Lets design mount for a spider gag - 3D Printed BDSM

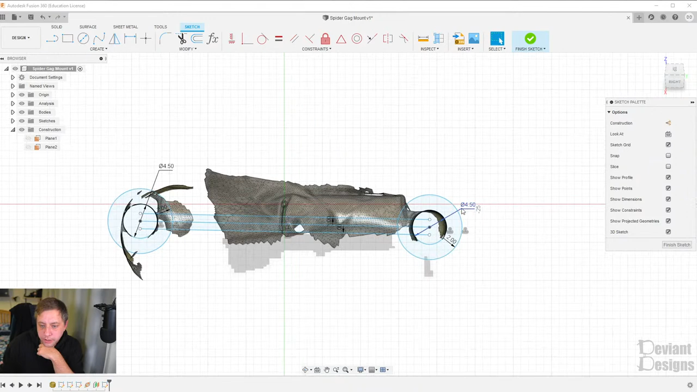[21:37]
So I'm thinking I'll print this as sort of like the drawing between the two semicircles, between the two circles, sorry. I want to try, see if we can make this a slap bit to begin with, and if it doesn't work, then I'll break it up into two halves. So. How do I want to do this?